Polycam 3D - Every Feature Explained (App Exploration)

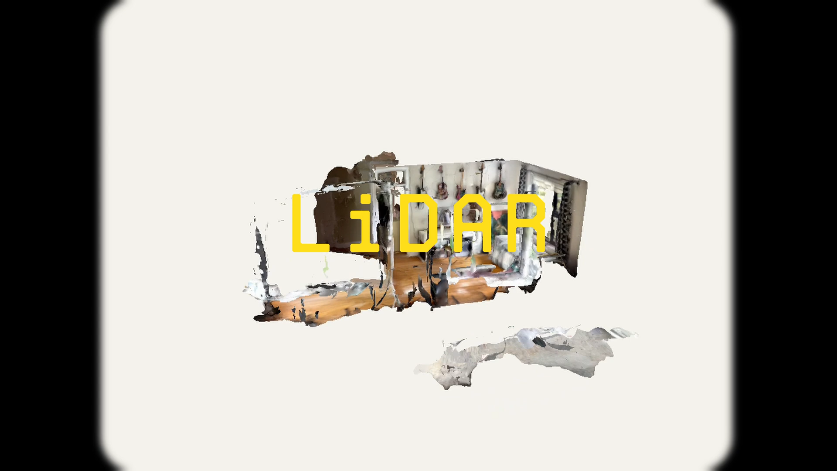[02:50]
So LiDAR mode is only available on devices that have a LiDAR sensor such as the iPhone Pro series phones or the iPad Pros. And in my experience this mode is best for capturing spaces
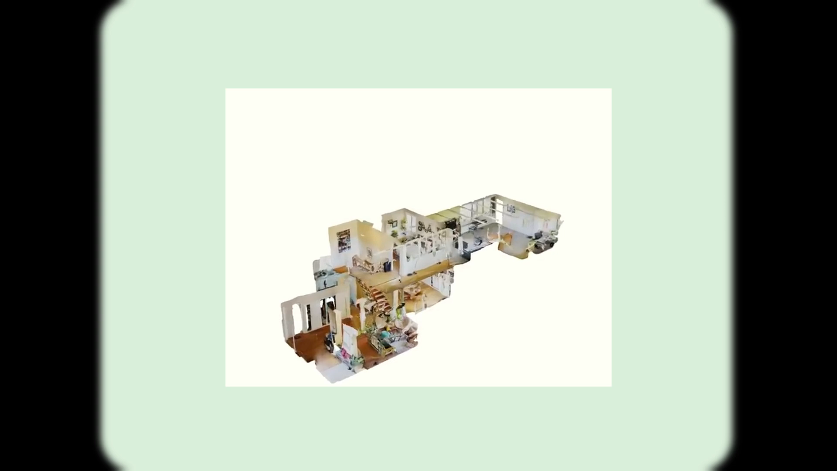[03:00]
and doing scans of rooms or entire houses. But I found this mode to be the hardest to get right.